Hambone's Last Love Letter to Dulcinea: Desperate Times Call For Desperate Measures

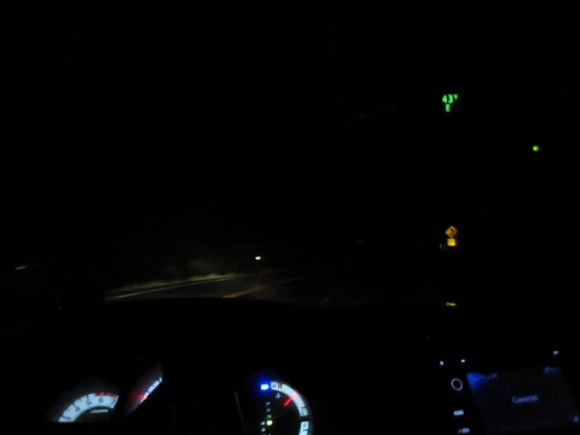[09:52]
You'll be coming across this pass on your way up. This is soon after you get off the interstate.